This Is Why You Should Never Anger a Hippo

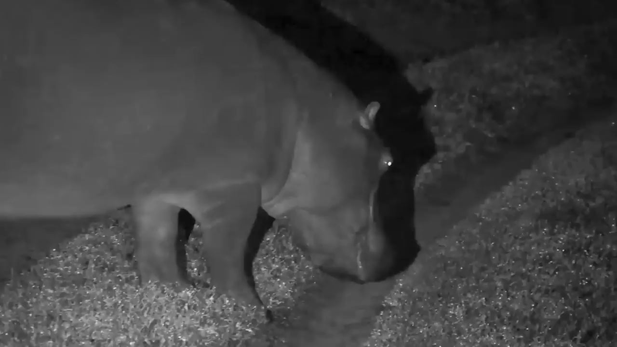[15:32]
They graze for about 5 to 6 hours each day, mostly at night when the sun's down and the conditions are more tolerable. In their search for grass, they have a range of up to 3,219 meters and frequently venture far from the water, where they feel most at home.
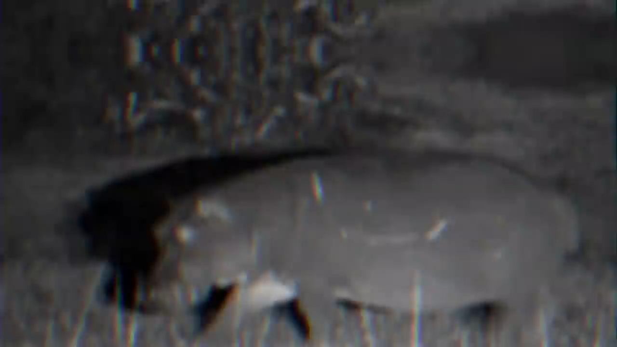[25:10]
Hippos are animals that are mostly active at night and at that time they can eat for about four to five hours.